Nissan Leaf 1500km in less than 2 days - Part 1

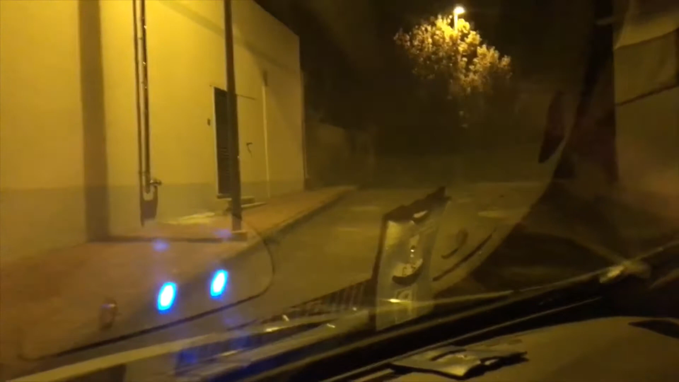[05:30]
dry further and dry pavement means more range so that's good anyway it's starting to rain this is not good it's really not good hope it's not gonna be huge rain it's very localized but rain is not good